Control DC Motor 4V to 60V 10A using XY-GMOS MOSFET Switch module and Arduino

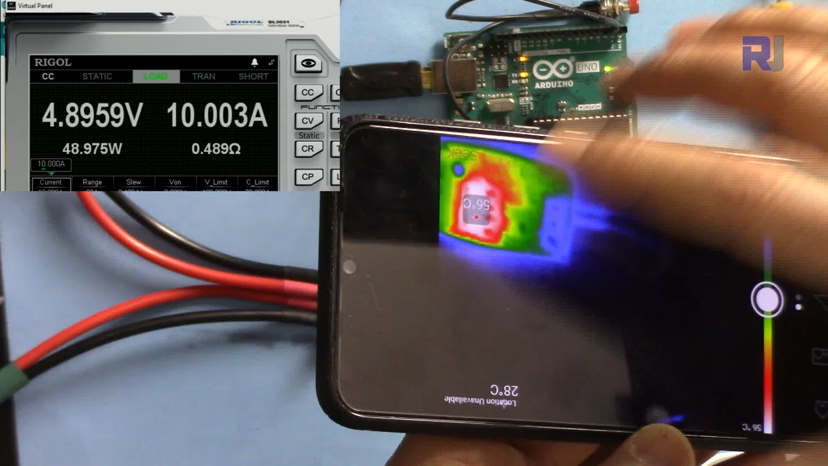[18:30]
so now I'm at 10 ampere reduced and
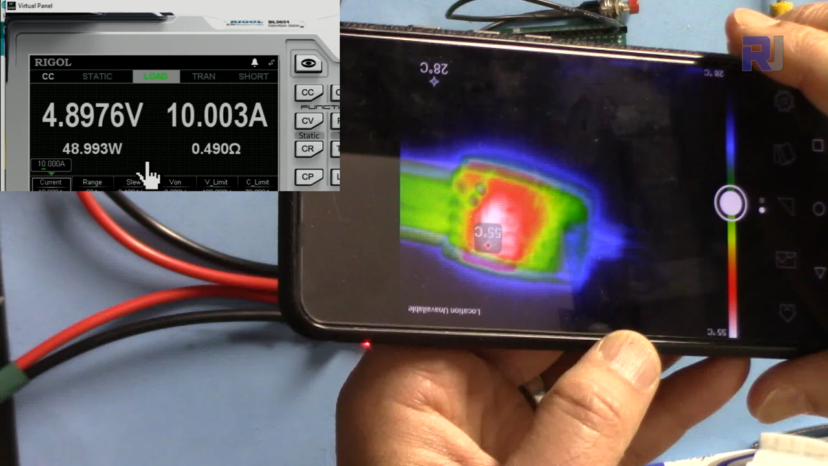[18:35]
the temperature is dropped from 57 now it's 55